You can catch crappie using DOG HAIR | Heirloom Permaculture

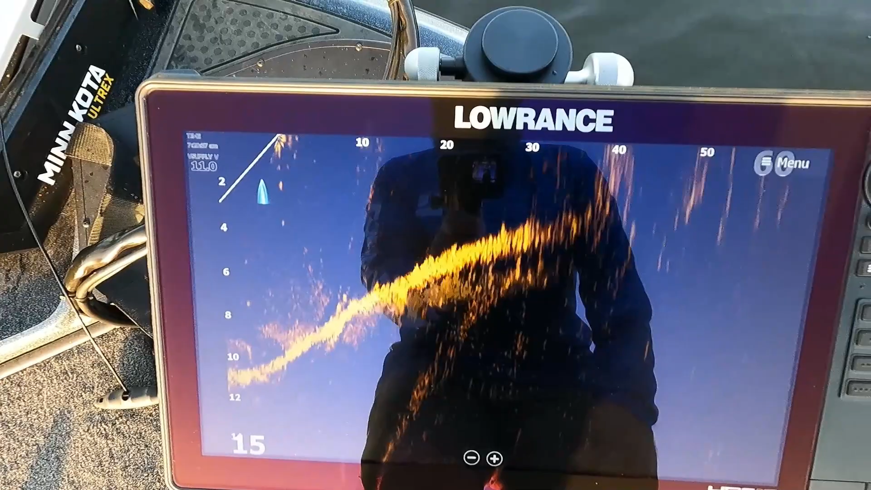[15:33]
All right, you see you got a little bit of standing timber.
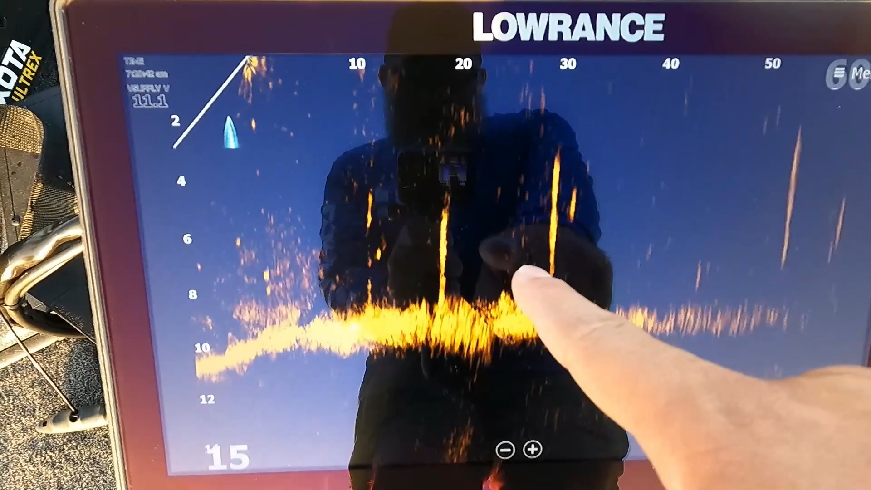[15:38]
There's fish on it, there's some fish moving.
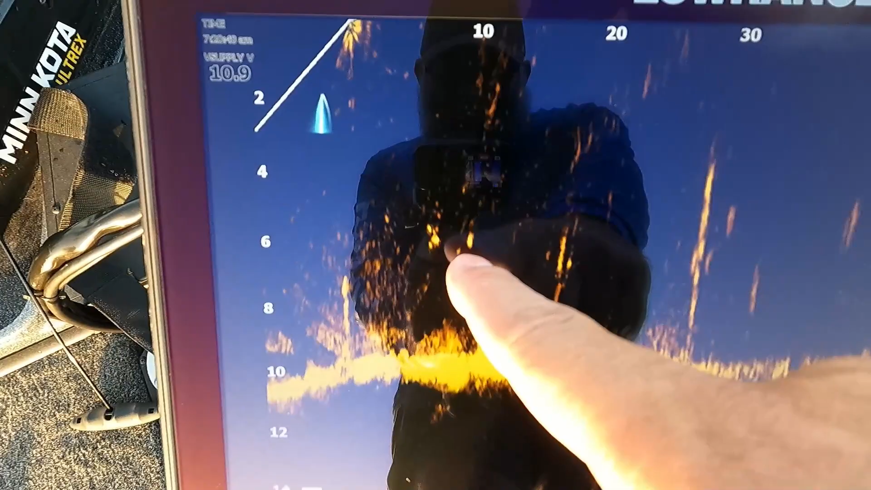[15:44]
Just a little farther up, there's also a little small brush pile.
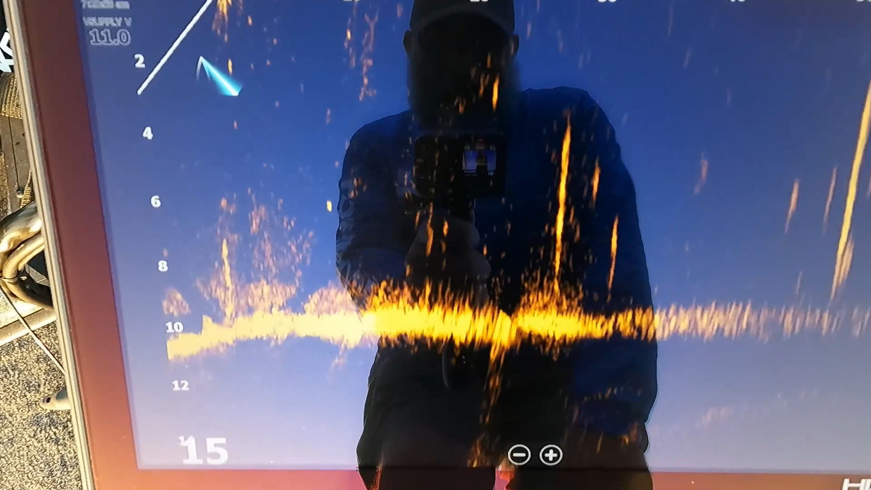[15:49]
So we'll just pull up, try to put everybody on top of something.
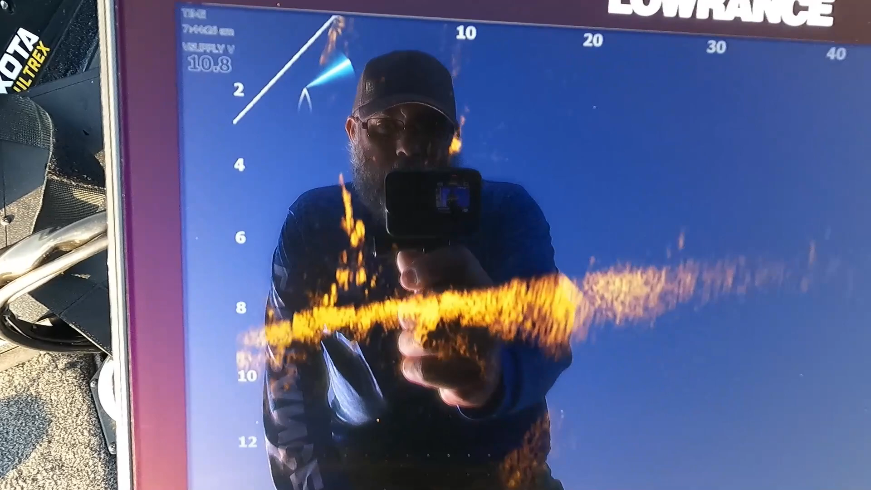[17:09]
You see, got some brush underneath us.